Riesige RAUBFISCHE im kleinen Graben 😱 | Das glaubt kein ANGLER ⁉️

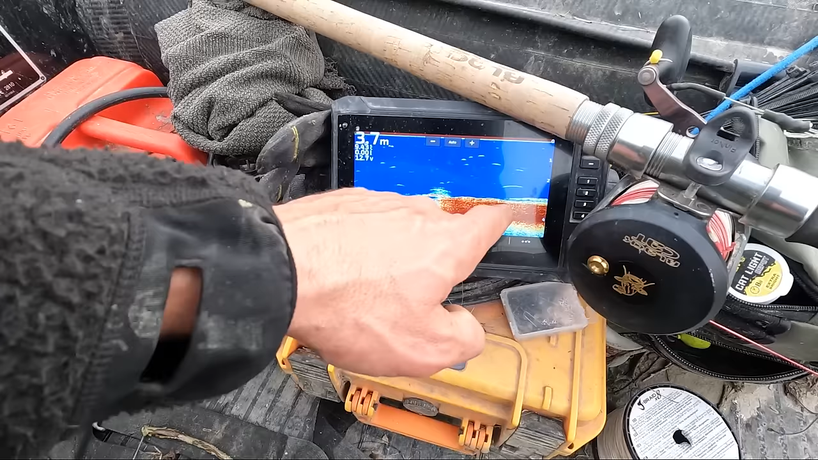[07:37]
On screen: depth 3.7 m
Das ist alles Gras unter Wasser. Ich schalte mal kurz den Modus um. Da seht ihr das schön alles.
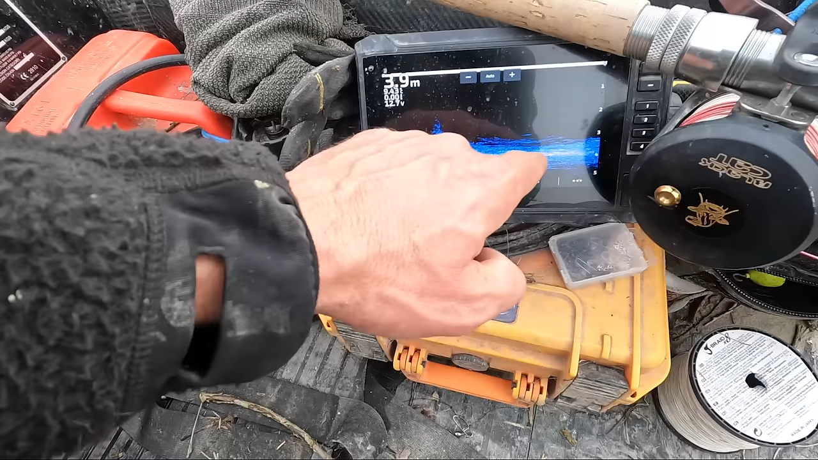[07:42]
Gras, kleinere Sträucher. Ich vermute, dass da sich der Futterfisch drin versteckt. Und auch der Wels entlang zieht. Hier kommt wieder etwas Höheres. Hier kommt wieder etwas Größeres hoch.
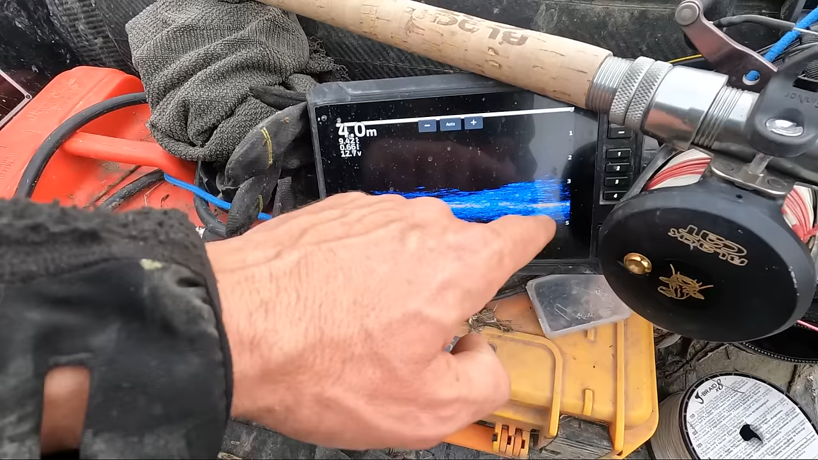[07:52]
Also 2,5 Meter tief sitzen die Köder über diesem Grasland. Hier unten kommt die nächste Montage.